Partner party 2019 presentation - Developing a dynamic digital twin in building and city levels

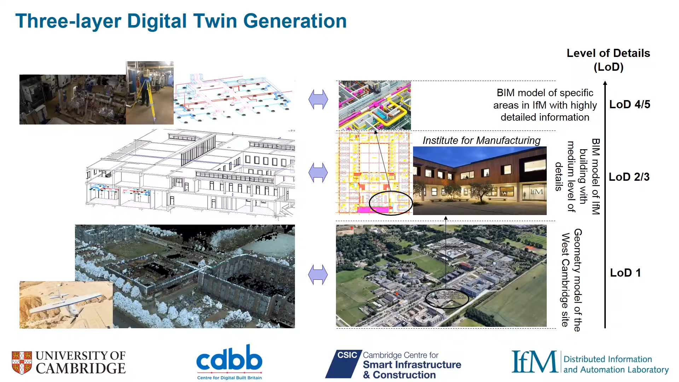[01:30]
The first one is we develop three layers digital twin models. The first one is the city level.